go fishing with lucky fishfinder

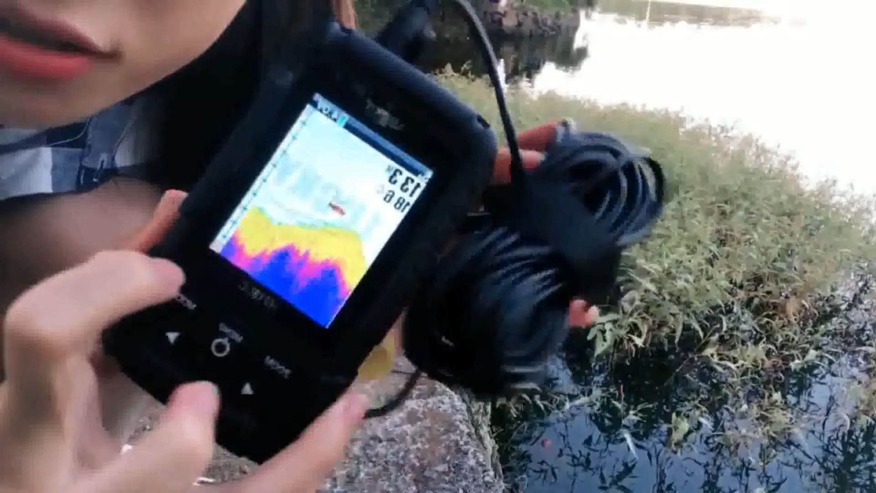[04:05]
You see, you see here, here is the power.
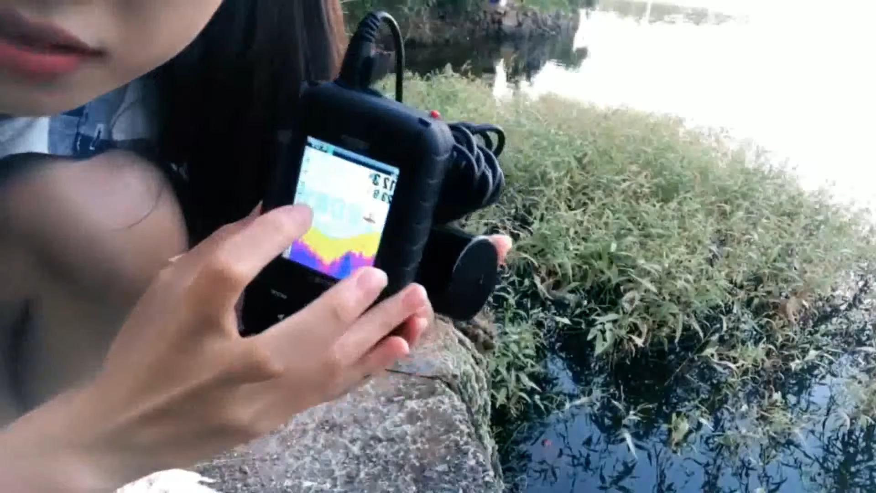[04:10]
And here is the water depth. And it is the water temperature. And you can see some fish.
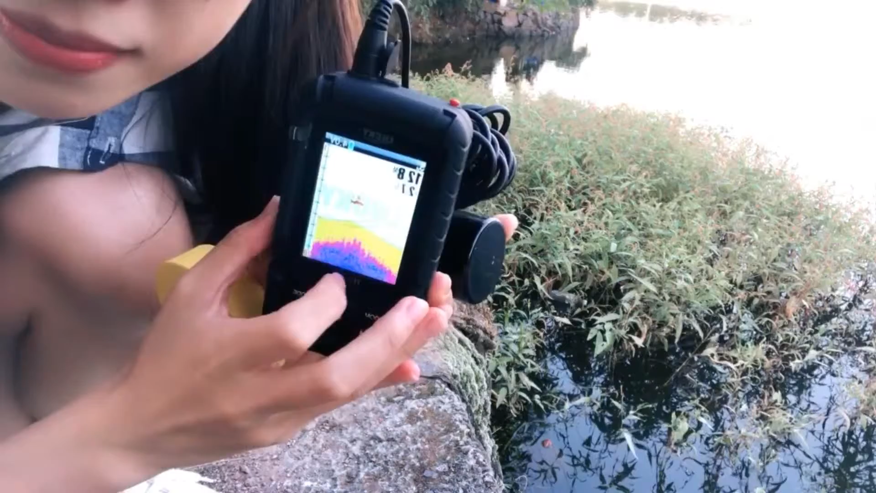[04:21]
Second, wireless sensor. If you want to use wireless, you need to open it first.
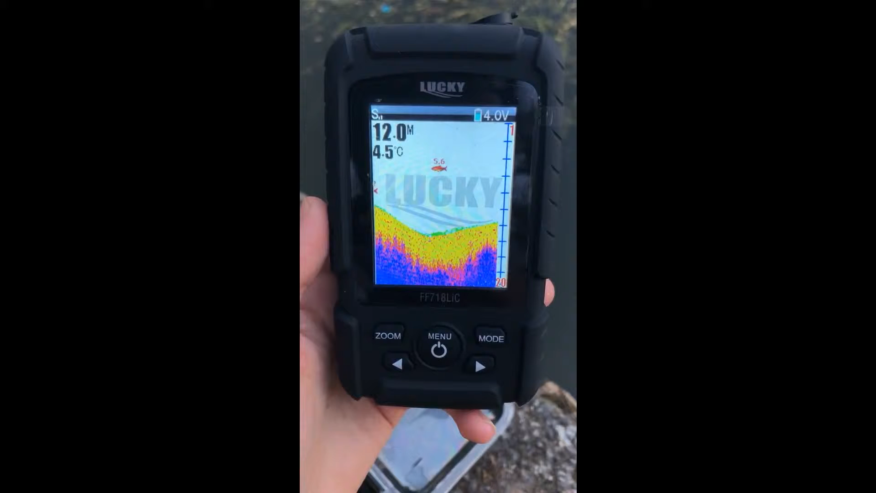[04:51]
On screen: depth 12.0 m, water 4.5°C
Now, let me introduce you all the functions of this fish finder.
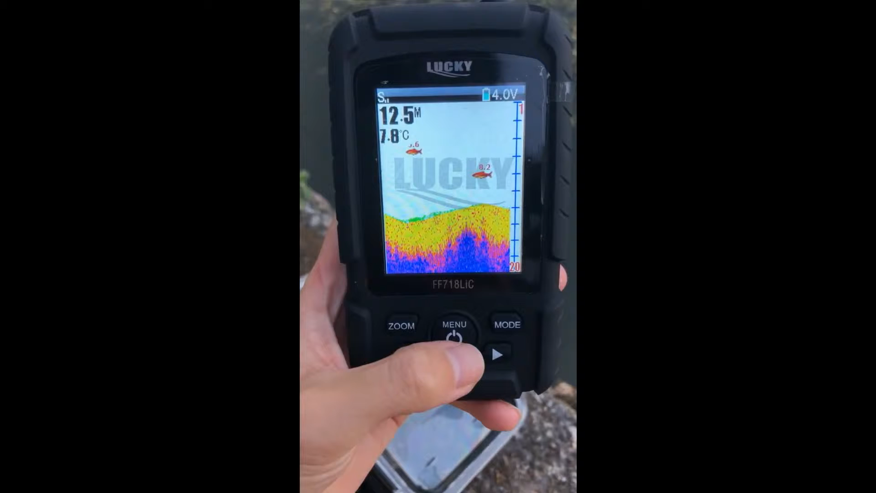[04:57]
On screen: water 7.8°C
First, you need to press this button. Sensitivity.
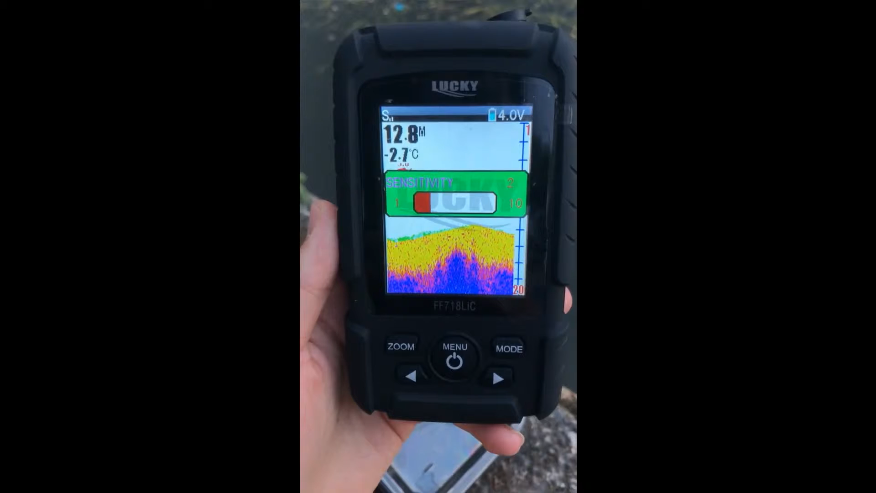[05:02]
On screen: depth 12.8 m, water -2.7°C
When you go fishing in shallow water, sensitivity need to be lower. Like one or two is okay.
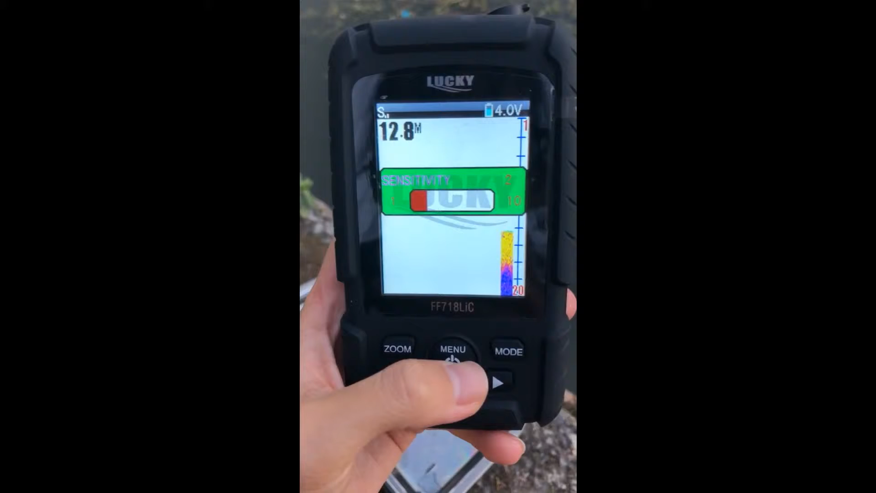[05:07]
On screen: depth 12.8 m
But if you want to go fishing in deep water, the sensitivity need to be higher.
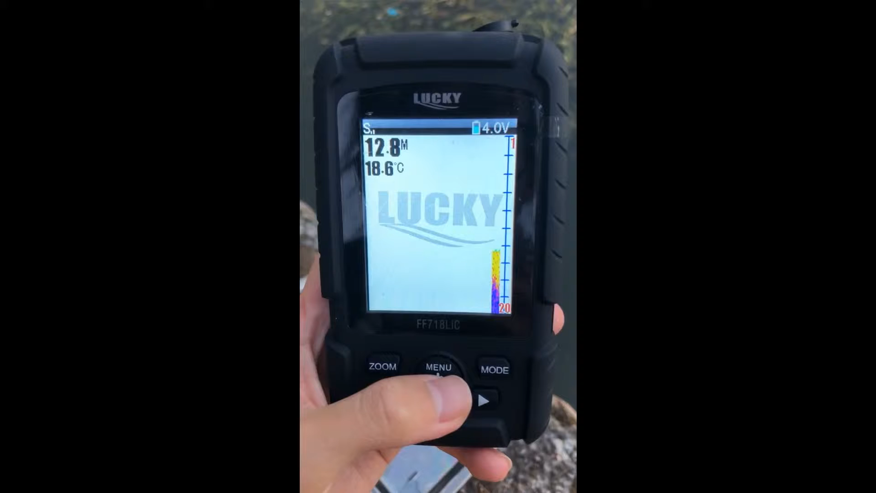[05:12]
On screen: water 18.6°C
It depends on the fishing location.
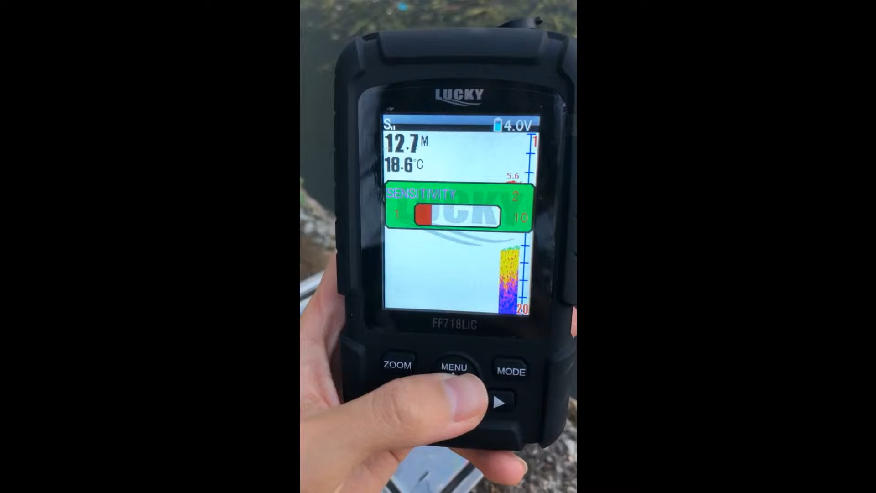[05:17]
On screen: depth 12.7 m, water 18.6°C
Next, depth range.
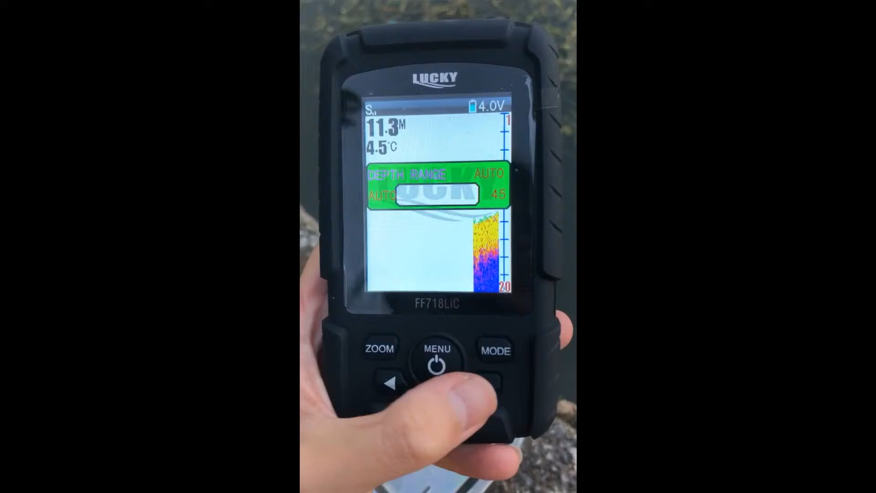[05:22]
On screen: depth 11.3 m, water 4.5°C
For example, if we setting it in 12.
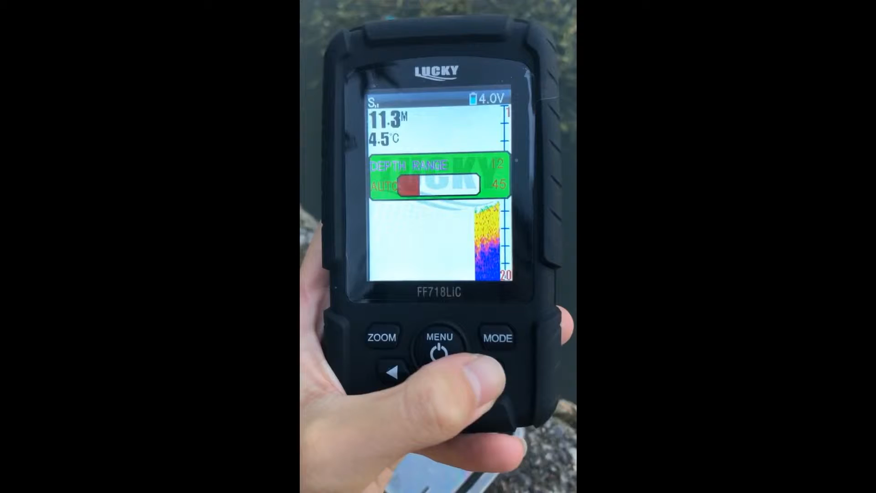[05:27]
On screen: depth 11.3 m, water 4.5°C
And you can see in the screen, here the depth can be changed to 12.
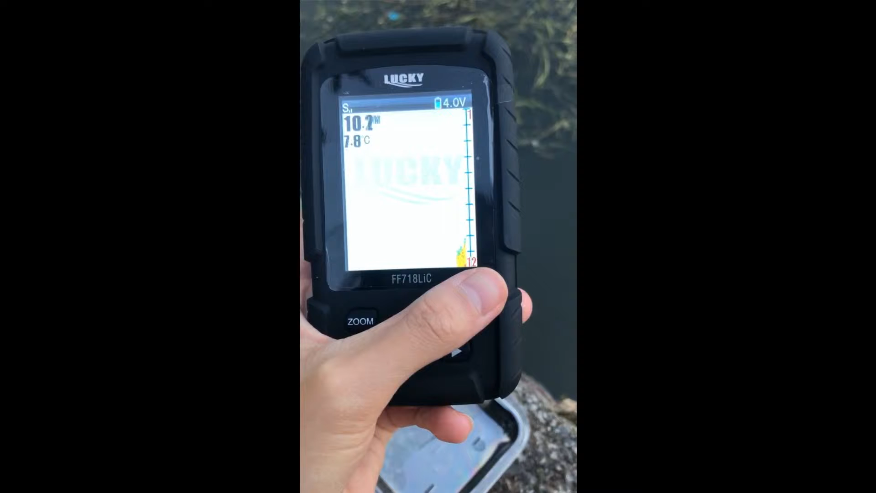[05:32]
On screen: water 7.8°C
It means we can only detect the depth of 12.
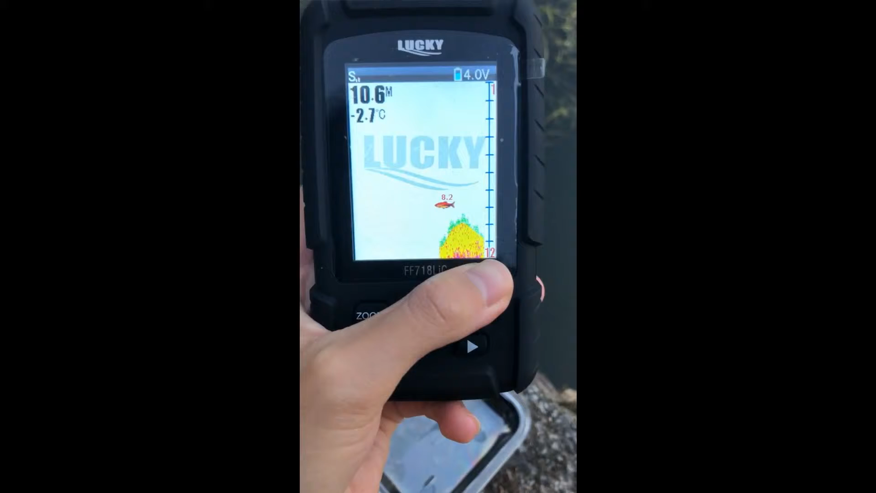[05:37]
On screen: depth 10.6 m, water -2.7°C
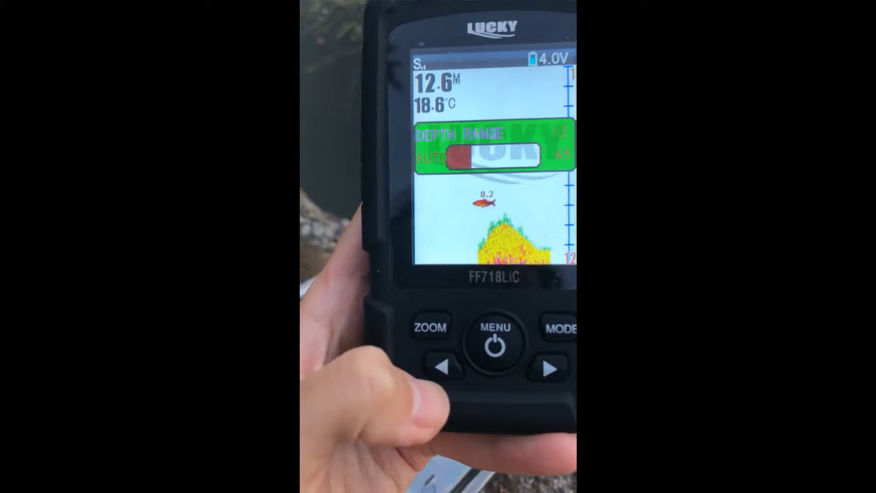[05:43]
On screen: depth 12.6 m, water 18.6°C
And next, zoom.
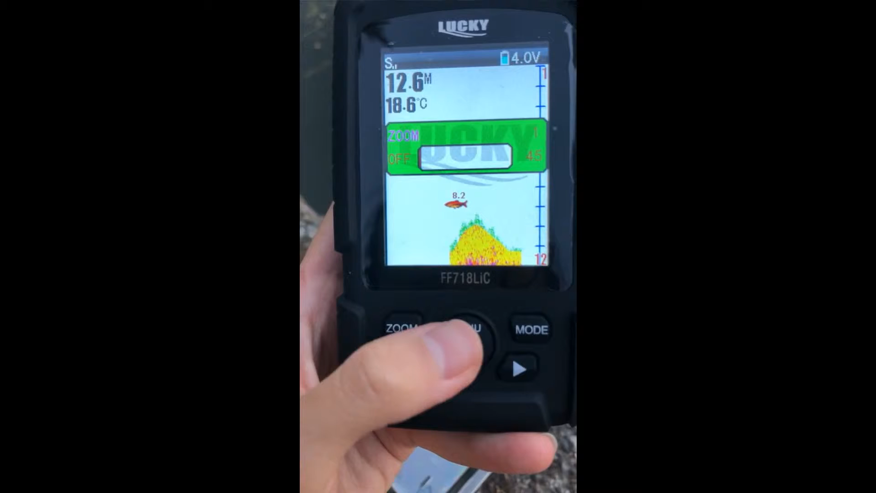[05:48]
On screen: water 18.6°C
Now it is 1. If we setting it in 5, for example.
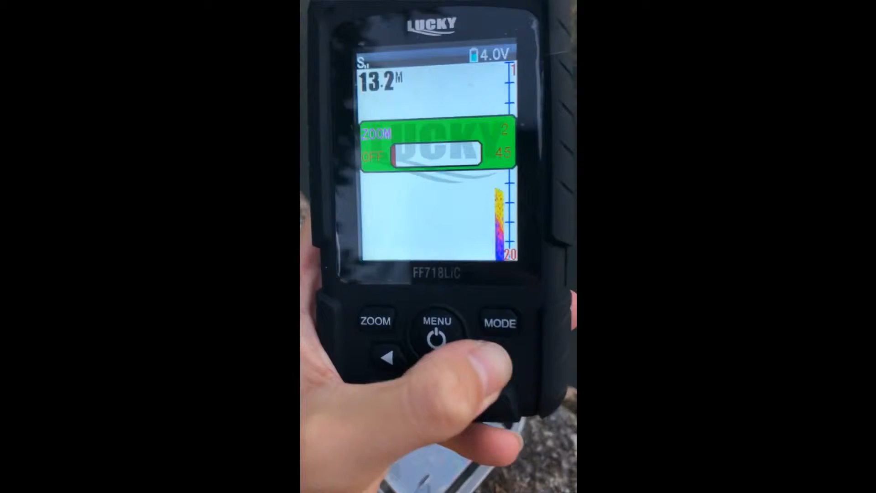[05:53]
On screen: depth 13.2 m
And you can see in the screen above.
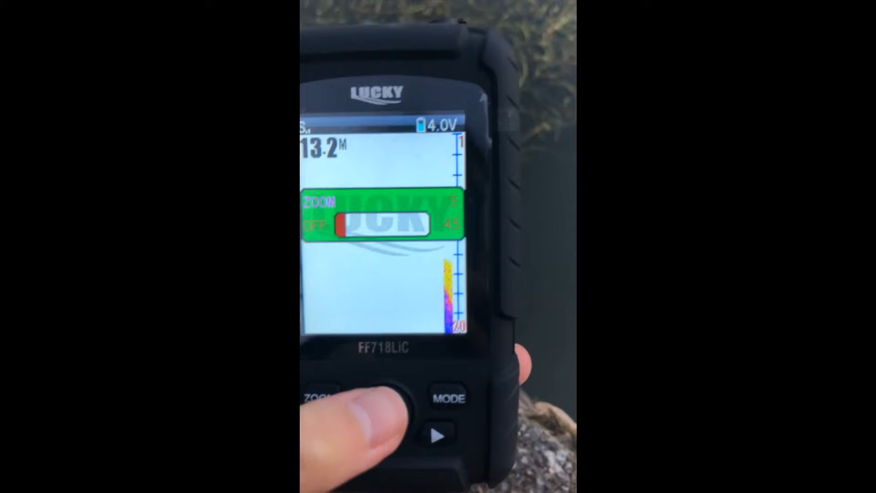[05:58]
On screen: depth 13.2 m
It changed from 1 to 5.
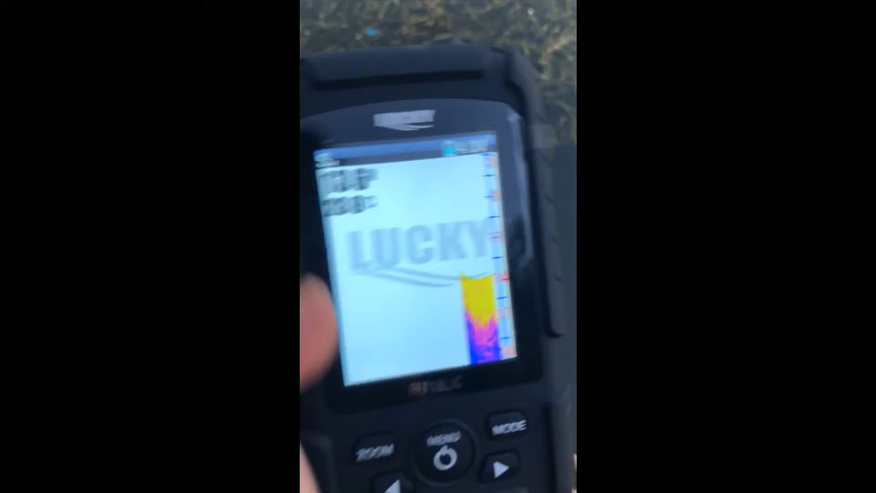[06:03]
You can see here. Okay, next.
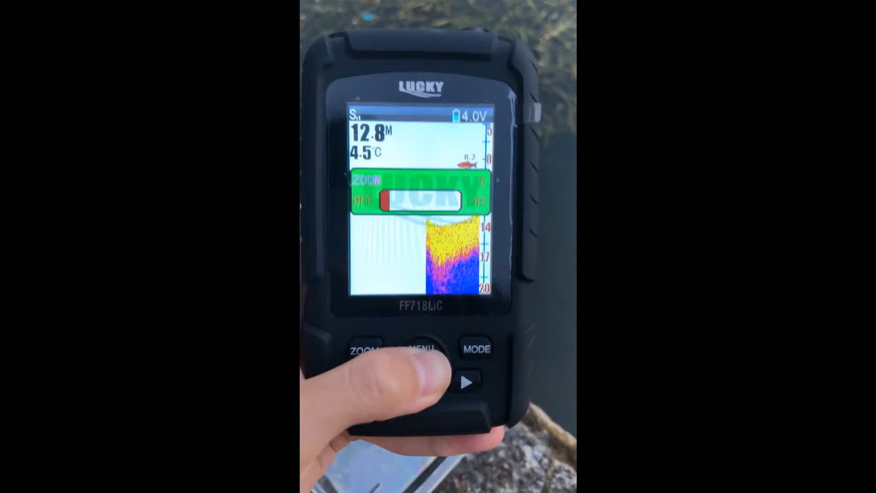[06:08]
On screen: depth 12.8 m, water 4.5°C
Depth alarm.